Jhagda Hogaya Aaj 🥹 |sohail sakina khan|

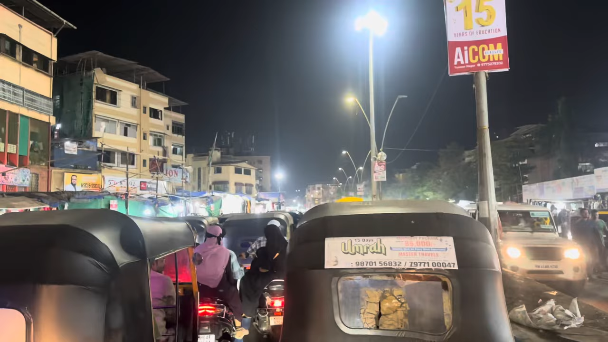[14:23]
बहुत ज्यादा ट्रैफिक है इधर पे मुमरा में, बहुत ज्यादा,